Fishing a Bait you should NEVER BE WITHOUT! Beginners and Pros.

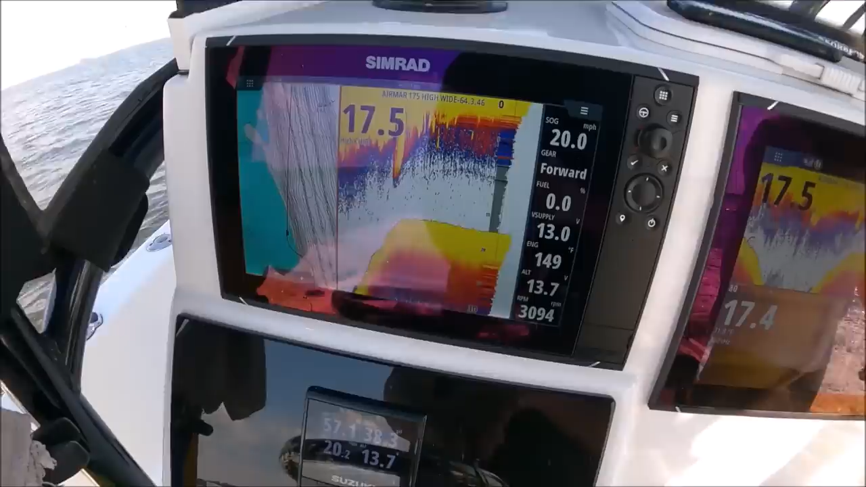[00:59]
For a little over an hour, but look at that, guys.
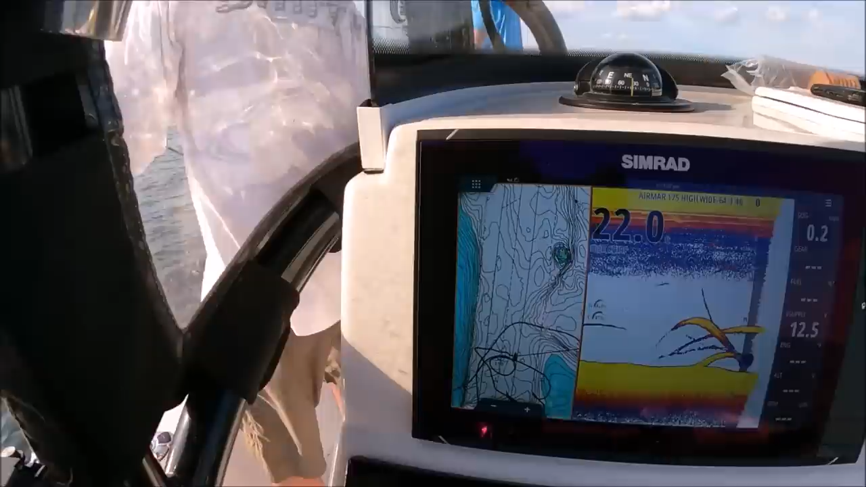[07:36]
So, see that there, guys? That is a fish just swimming with us right now. Just hanging right there looking at those spoons.
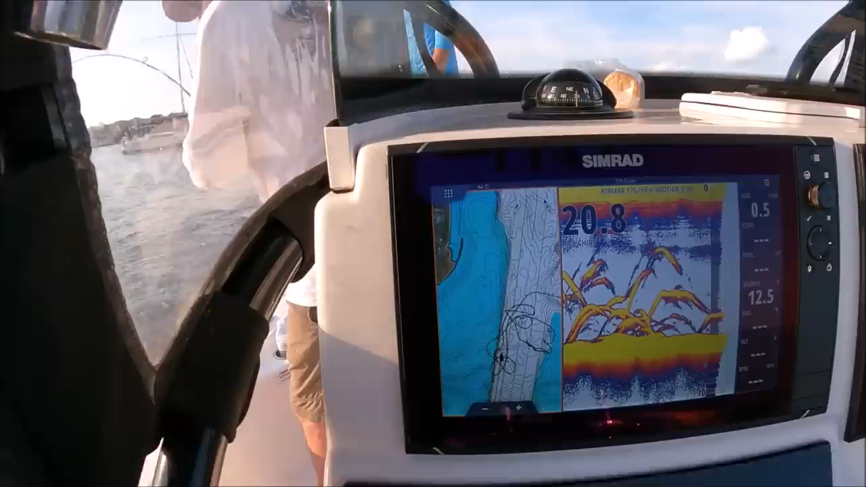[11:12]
That's what that is right there. Look at that.
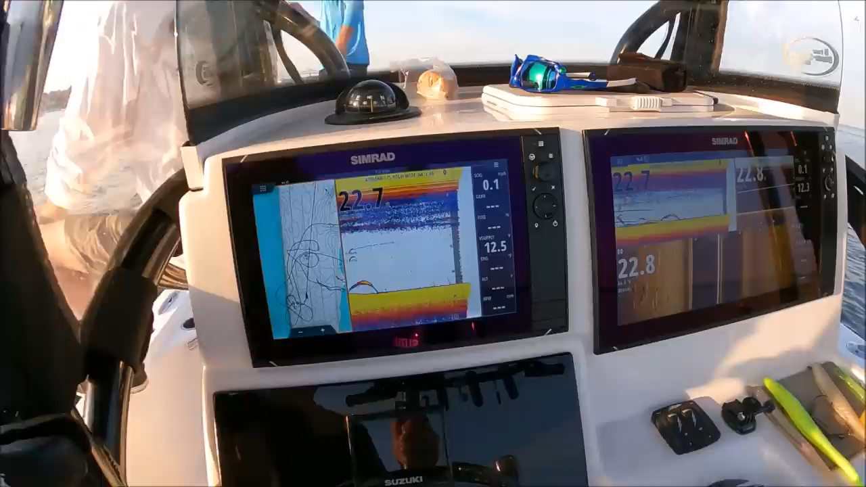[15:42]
Yeah. Man, it's funny, they're nowhere else, but they just got really thick here. The dude, look at them all, guys.